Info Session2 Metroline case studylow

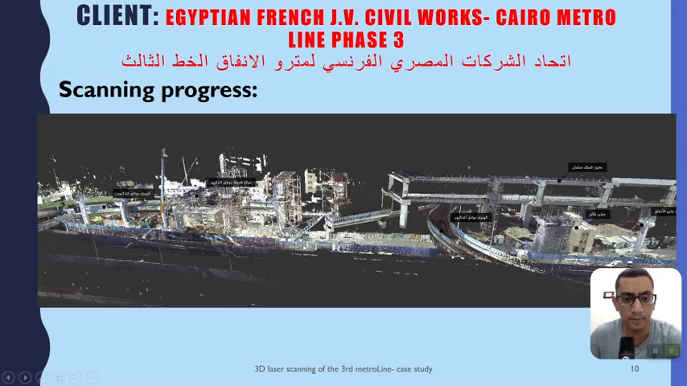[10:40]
وده شكل الموديل اللي اتعمل من الشركة الفرنسية اخدوا تعمل لها مزبوط من بتاعة وعملوا